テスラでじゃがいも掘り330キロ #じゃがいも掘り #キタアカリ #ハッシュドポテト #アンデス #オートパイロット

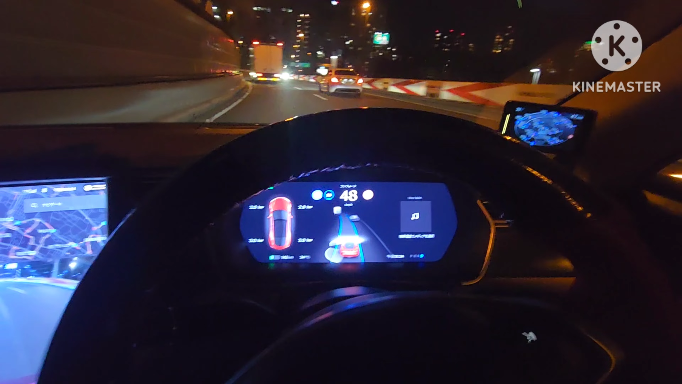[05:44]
りますこの辺もね結構Rがきついかなと思ったけどオートパイロット制限速度ないなら問題なくコーナーをクリアしていきますしっかりとね路面の白線を認識してその白線
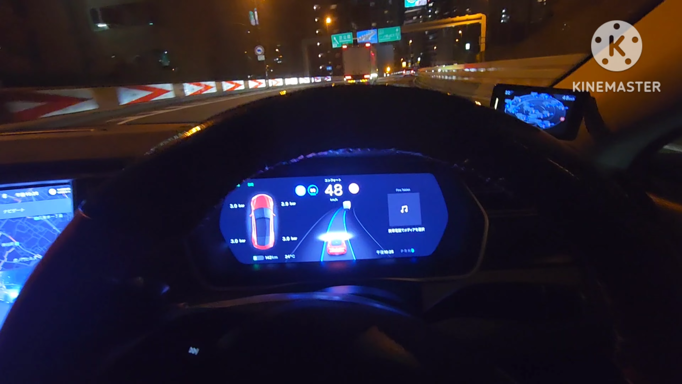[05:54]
はメーターの中に青い線で表示されるんですねなのでコーナーが来るたびにメーターの中の青い線も左右に曲がっていくんですね今は右に曲がってますね今は直線気味また右に曲がりますねそうするとメーターの中の青い線も右に曲がっていくんですねそれに合わせてハンドルも切れていきます
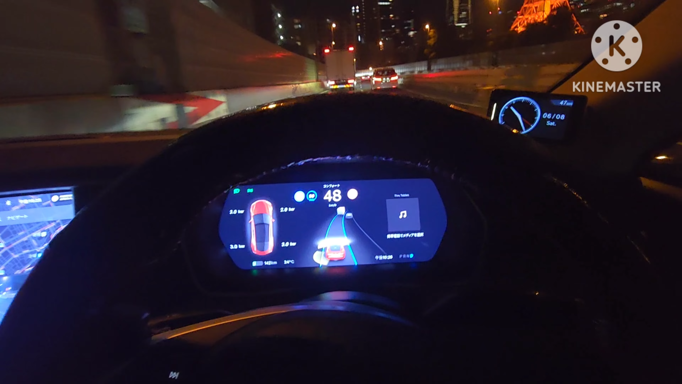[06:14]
ちょうどね東京タワーが綺麗だったんですねこういうね疲れてる時こそオートパイロットは有効だと思いますね
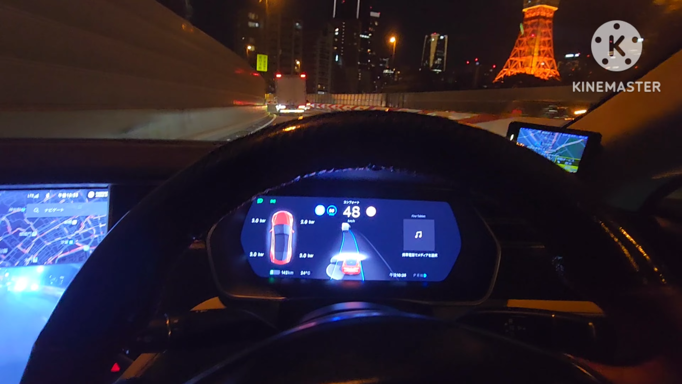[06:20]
人の目ではね見れないところまでセンサーで見てくれてそれをしっかりとオートパイロットに反映させて安全運転で制
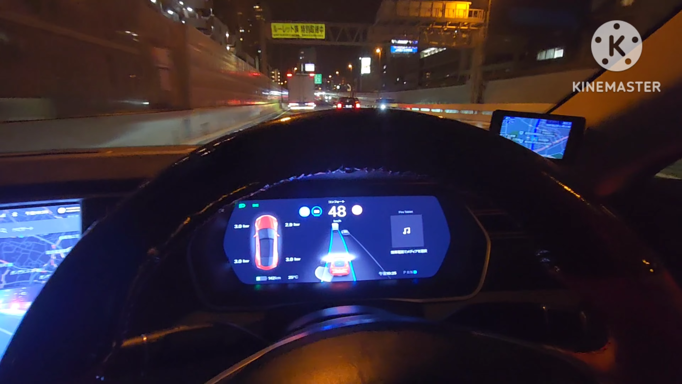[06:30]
限速度を守ってコーナーをクリアしていきますそんなね安心感たっぷりなオートパイ